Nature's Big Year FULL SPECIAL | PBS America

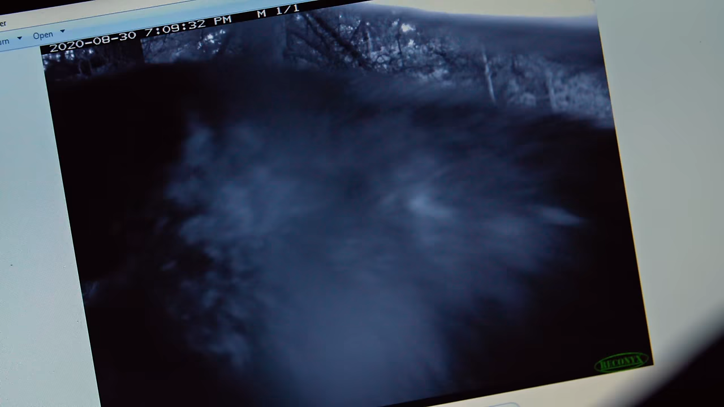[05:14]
Oh, it just rips it right apart.
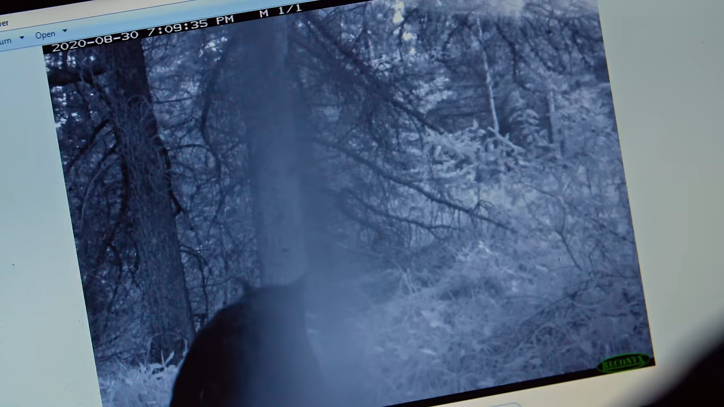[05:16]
There it is. Now we know. Mystery solved. So it was a black bear all along. It was a black bear.